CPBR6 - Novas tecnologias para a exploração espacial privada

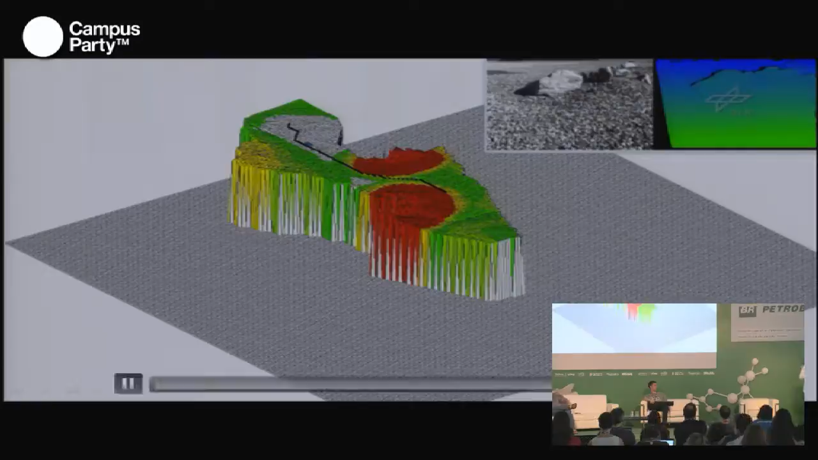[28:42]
Does it work? Yes. So you see the blue dot on the upper side on the black line.
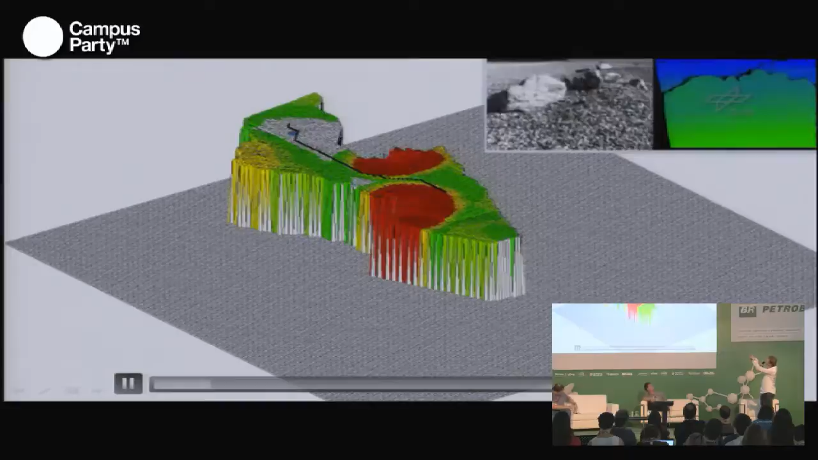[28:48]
That's the position of the rover.
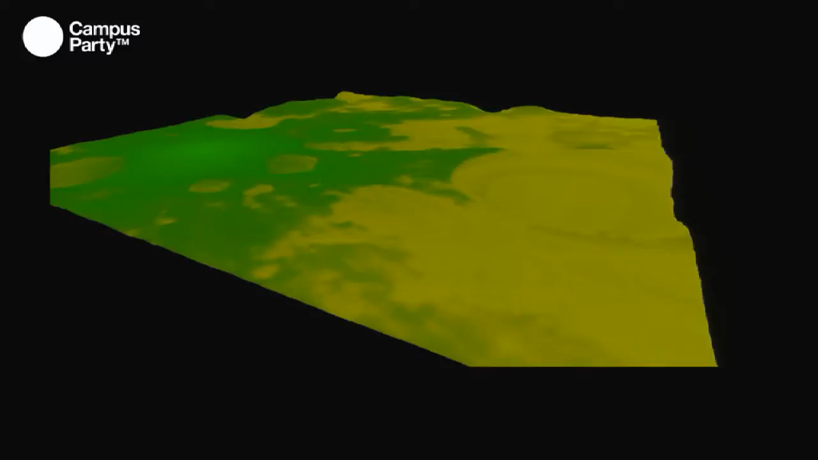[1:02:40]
Incidentally, that's something like 100 trillion math computations, and NVIDIA's helped us out do those on their, they're good for more than video games.